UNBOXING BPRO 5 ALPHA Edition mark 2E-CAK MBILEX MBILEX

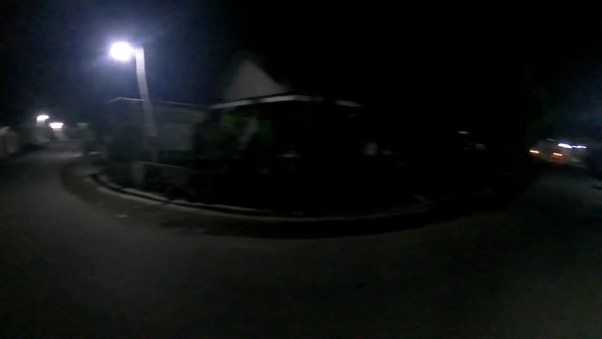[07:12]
Ini Posisi Malam Ya Lumayan Daripada Daripada Gak Punya Gitu Yang Jelas Kalau Waktu Pada Siang Hari Jelasnya Lebih Terang Dan Lebih Bentar Jadi Ini Posisi Pada Malam Hari Atau Mungkin Kalau Ada Jaya Seperti Ini Lumayan Cukup